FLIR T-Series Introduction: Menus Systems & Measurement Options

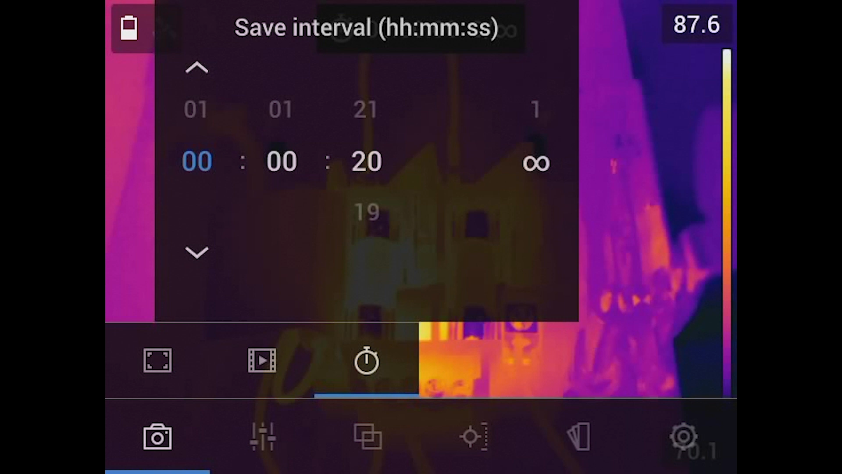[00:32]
You can ask the camera, hey, save an image every, right now it's set up to every 20 seconds.
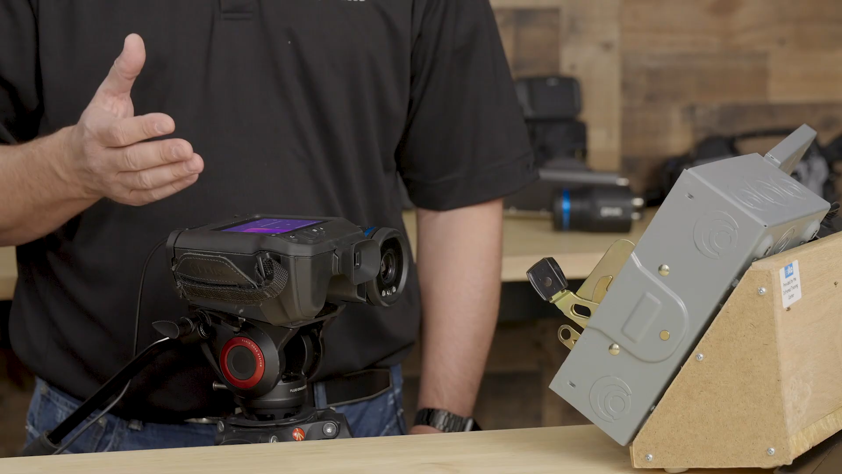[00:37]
Here in the settings, we can turn on compensation for looking through an IR window. So some of you folks out there that use IR windows to look inside, maybe your motor control center or MCC buckets or your panels, this allows you to now compensate.
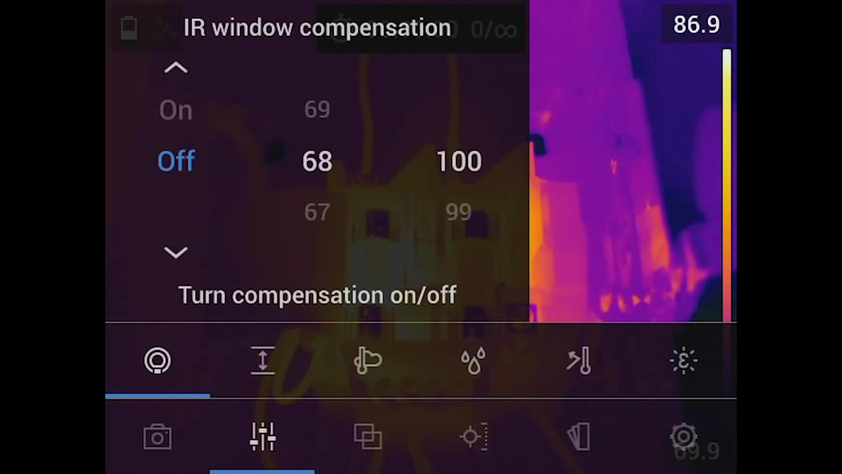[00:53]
You might want to compensate for temperature, but you also might want to compensate for the transmission of the window.
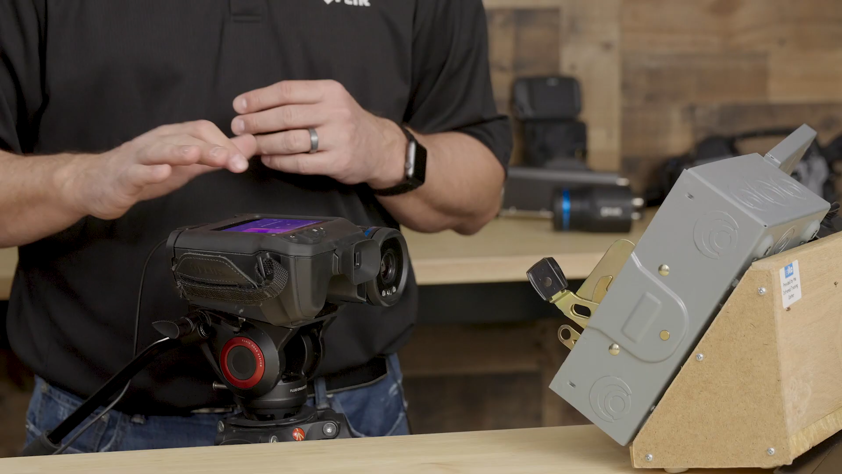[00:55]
Here we can go ahead and change the object distance. So when we set up and looking at outdoor targets, we can set up a distance, and this happens to be, I think on my camera setup in feet, but it might be meters, but we can go ahead and set that up in terms of distance from the camera to the object. Now we're doing stuff indoors, we really don't need to set that.
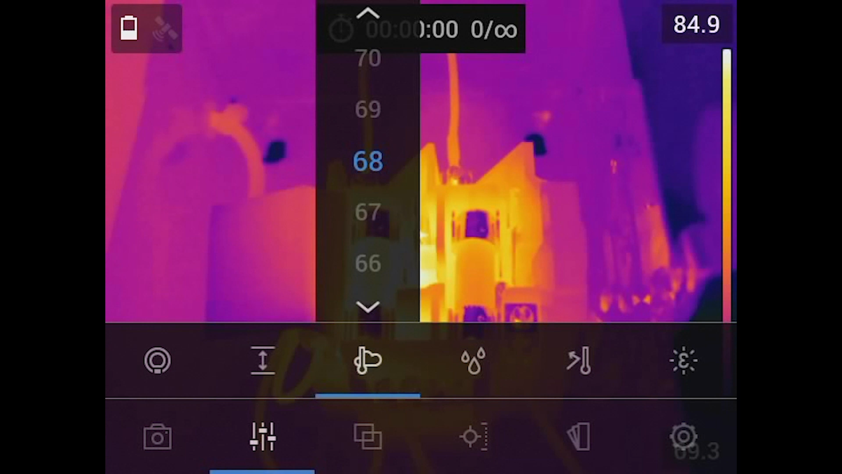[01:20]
Also in the menus, we can change the atmospheric temperature. So again, we're doing a lot of outdoor work, long distance targets. These are some of the settings that you might want to use along with humidity and along with reflected temperature. And of course, our setting for emissivity. So if you've gone through a lot of our ITC training or some type of infrared training, you know different targets emit differently in the infrared spectrum.
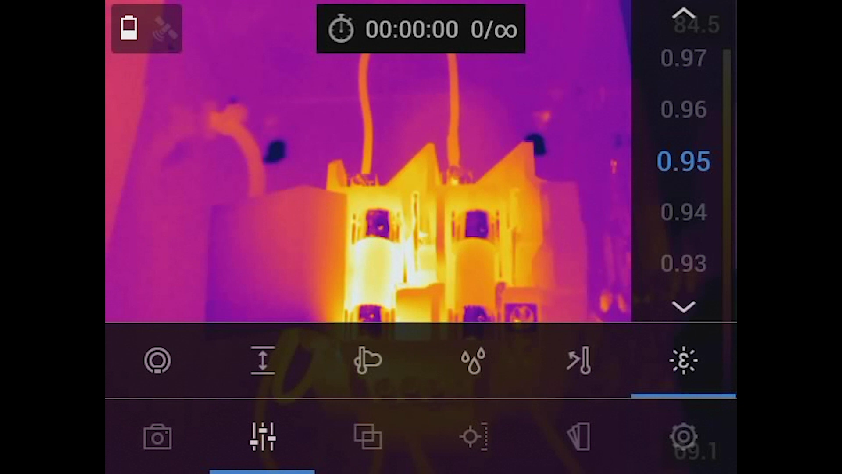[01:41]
So here we can set our emissivity value. As we move across, we can change the camera setting from our thermal MSX. And this is where you can actually see that visible image now, as we call kind of raised or embossed on top of that thermal image. So some of the things that you could really point out is you could almost read all of the text on that fuse.
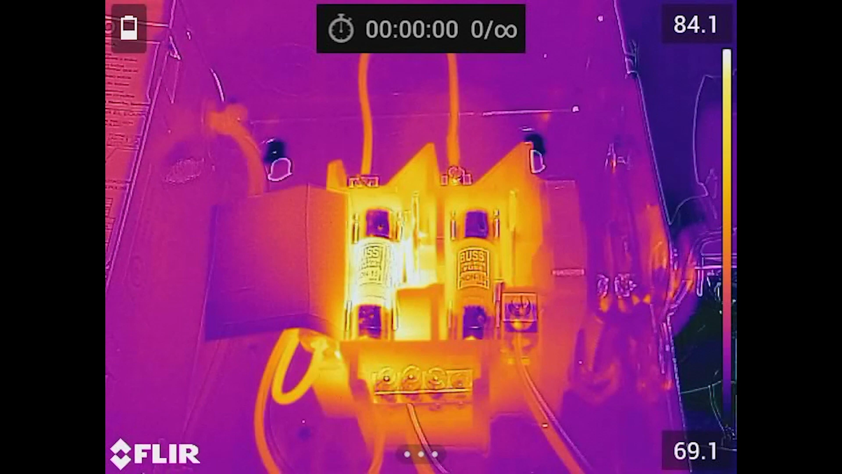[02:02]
Whereas if we turn off the MSX and just go to thermal, watch closely, you'll notice now it's actually disappeared. So again, this MSX is a really powerful feature that allows us to show
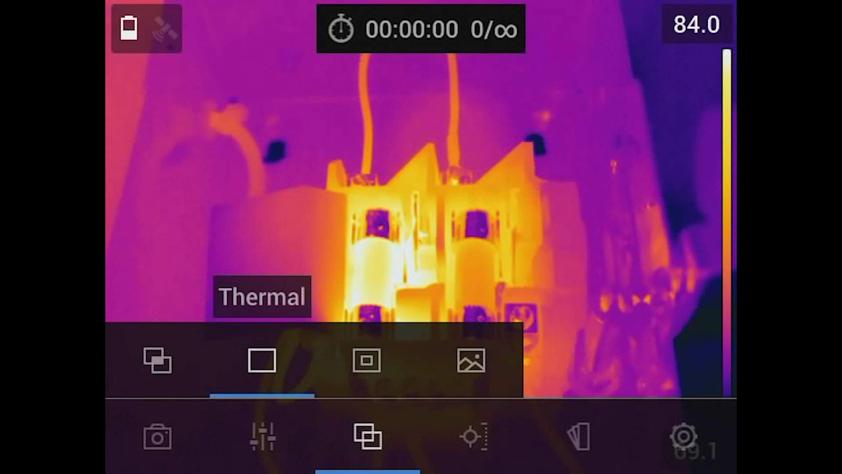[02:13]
the visible aspects of the image on top of the thermal. We can do picture in picture. Again, I talked a little bit about this, how it still kind of interferes with the image, but we do have it in there.
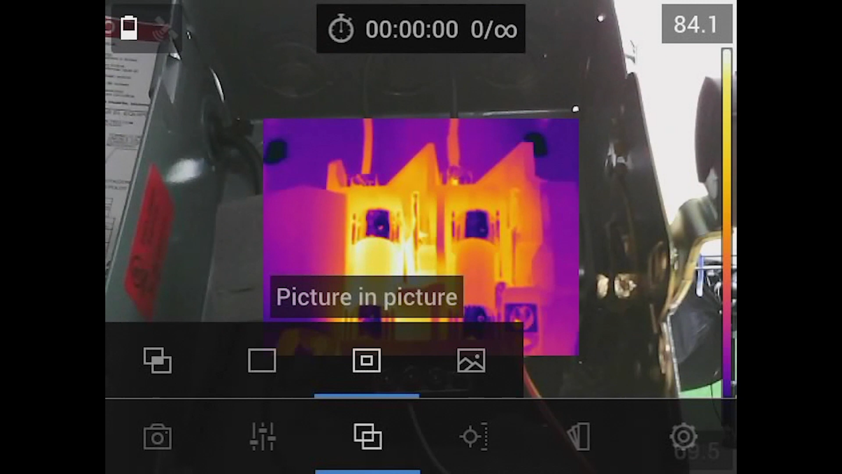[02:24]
You can use picture in picture. And of course, if you want to just go to the visible light camera, you can go ahead and turn that digital camera on. And as you can see, it is live. So you can record video or you can take a snapshot picture.
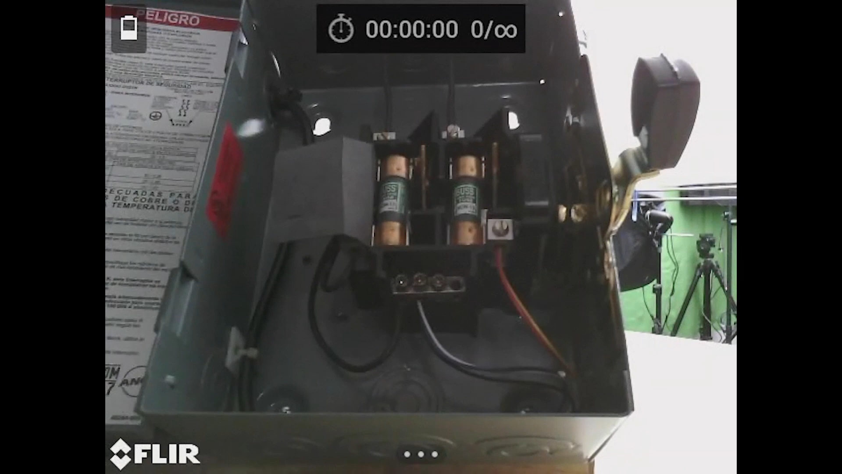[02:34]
As we move across our go back to thermal,
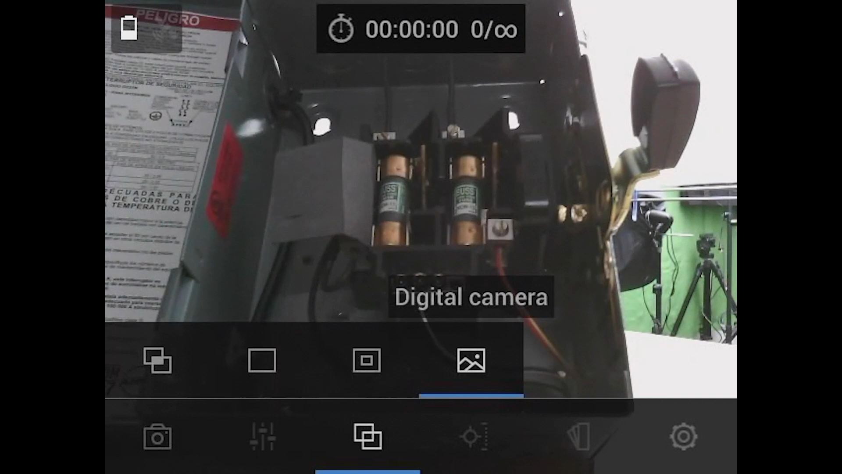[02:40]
we can then of course, put some of our measurement modes on the screen itself. So starting with the left, we have no measurement. So let's say you had a bunch of measurements on the screen, we can get rid of all those with just one click of the button.
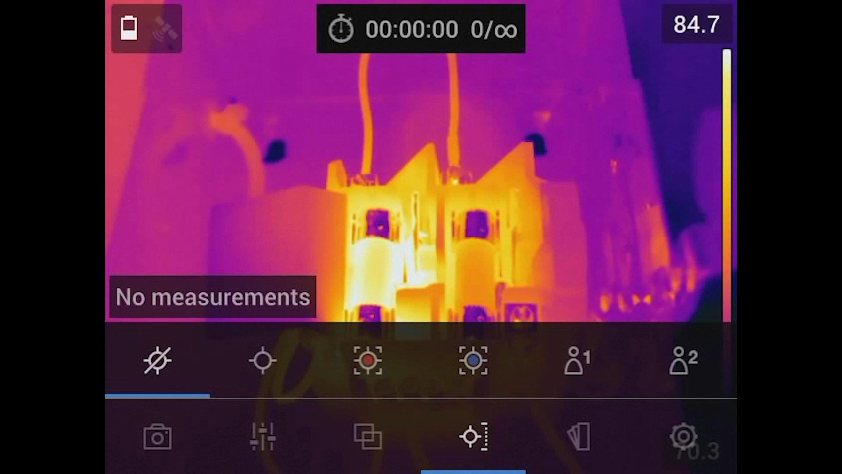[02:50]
So now let's say I want to add a spot, we're going to go ahead and hit spot. And you can see, it's now brought up a center spot on the image. And it's now in the center.
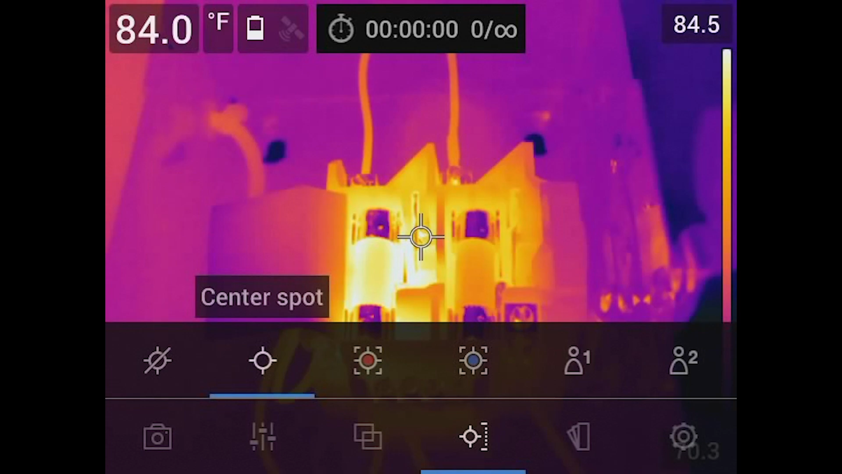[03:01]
On screen: spot 84.0°F
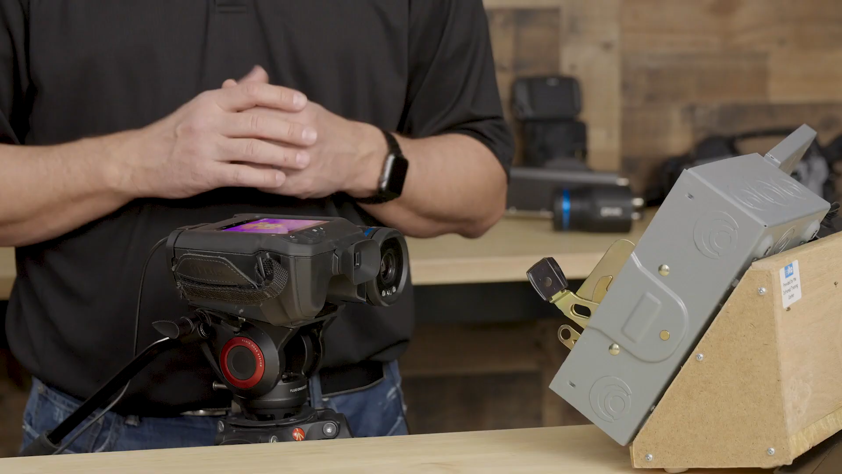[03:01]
Nice thing about this touch screen is I can go ahead and select that. I'm going to go ahead and touch it. And I can move it anywhere on the image that I'd like. Now I can put it on, let's say this fuse.
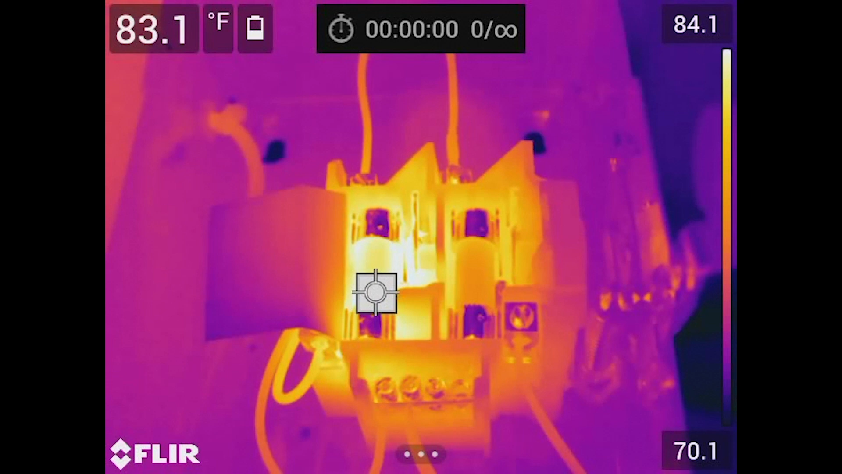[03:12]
On screen: spot 83.1°F
So we're reading a temperature here of 82.8 degrees Fahrenheit. So as we move across our measurement functions, we can go ahead and you can see here, we have a couple different options.
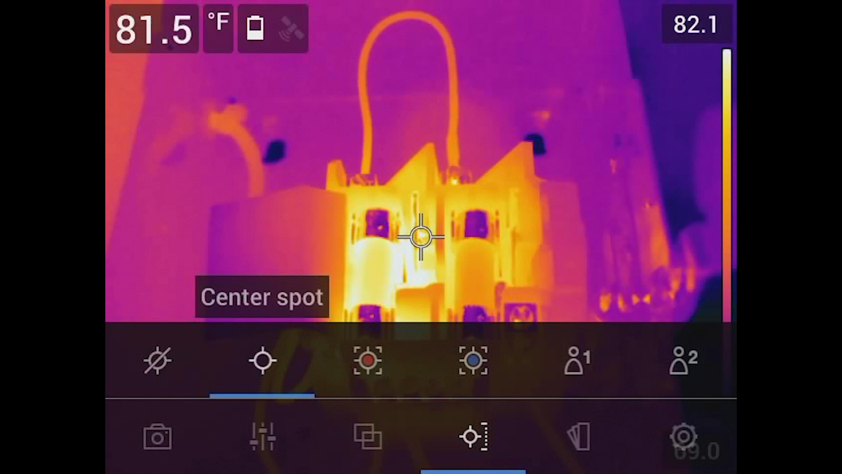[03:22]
On screen: spot 81.5°F
You see one is red, one is blue. So what red is going to give us is this area or region of interest.
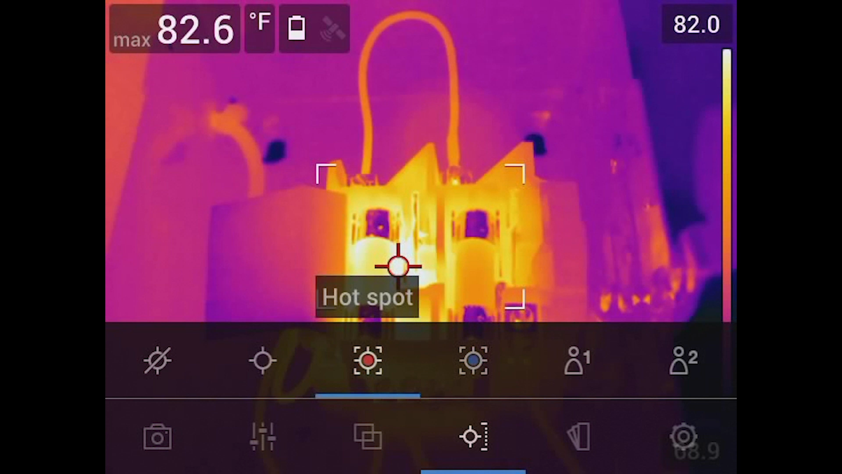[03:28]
On screen: max 82.6°F
And now you can see there's four right angles on the screen with a red pixel, or should I say a red center spot that's moving around? Well, the nice thing about this is that the measurement feature is doing all the work for you. If you notice when I put the center spot on there, I had to move it and maybe take a guess as to where the hotspot is. Well, the camera is doing it for you. Of course, we can move this. So if we wanted to move the box, I'm just going to touch it and I can move it around the screen.